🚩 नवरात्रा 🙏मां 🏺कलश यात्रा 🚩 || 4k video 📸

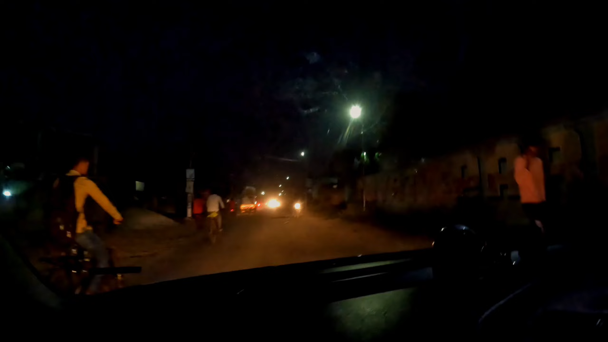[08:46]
तो देख सकते हैं आरती के लिए अभी से ही यहाँ पर देख सकते हैं भीड़